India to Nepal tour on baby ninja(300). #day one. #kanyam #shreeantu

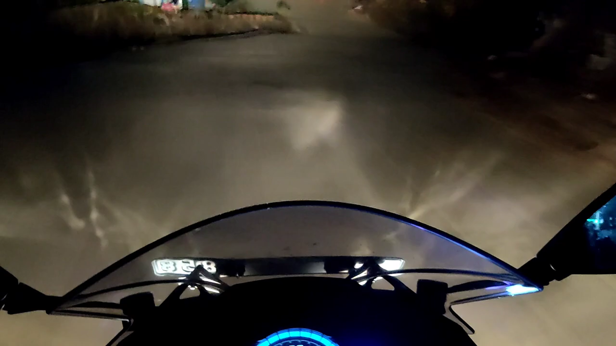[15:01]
और हम लोग डेस्टिनेशन पे पहुंच चुके हैं।
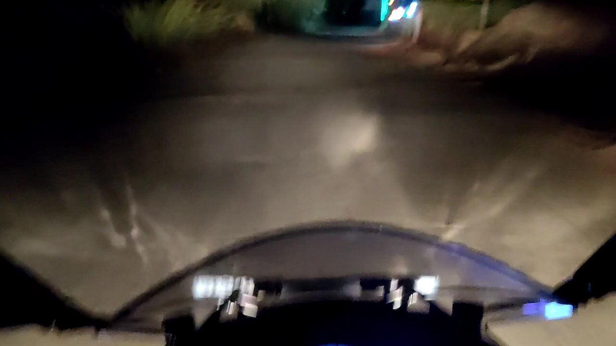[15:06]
एक दो किलोमीटर बाकी है, एक दो किलोमीटर, एक किलोमीटर ही बाकी है और यहाँ पर पूरा अंधेरा हो चुका है,
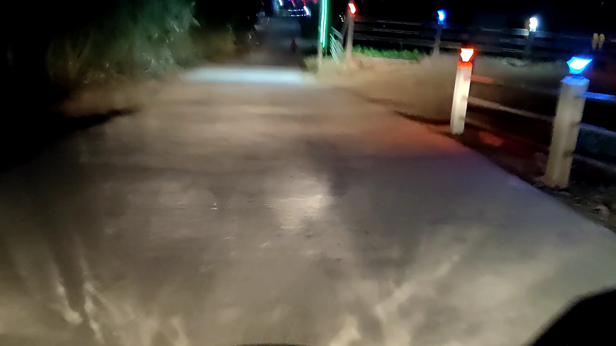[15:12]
लेकिन लाइटिंग इतना अच्छा है यहाँ का, क्या बोलूँ, लाइटिंग बहुत ही बढ़िया है यहाँ पर। चलते यहाँ से हम लोग थोड़ा घूम के होटल में जाएंगे या होटल में जाके फ्रेश फ्रेश होके घूमेंगे,
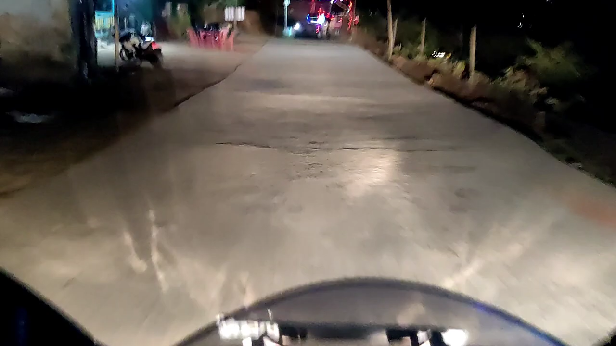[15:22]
वही कंफ्यूज है।
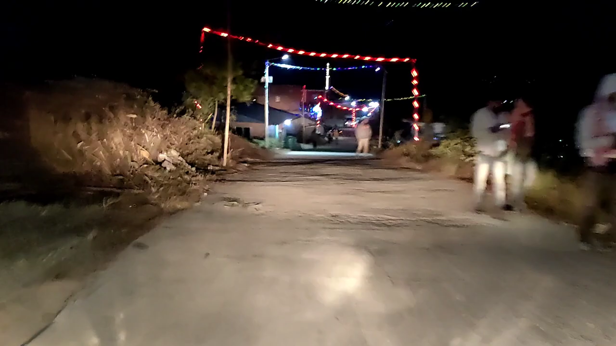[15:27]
मुझे तो लगता है पहले फ्रेश होना चाहिए, क्योंकि पहले होटल में जाके फ्रेश हो लेंगे उसके बाद थोड़ा घूमेंगे, वैसे ही करेंगे शायद।
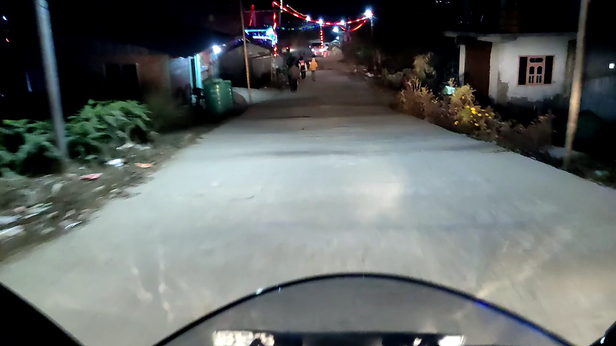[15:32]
लेकिन लाइटिंग बहुत बढ़िया है यहाँ का, देखते रहिए आप लोग लाइटिंग यहाँ का।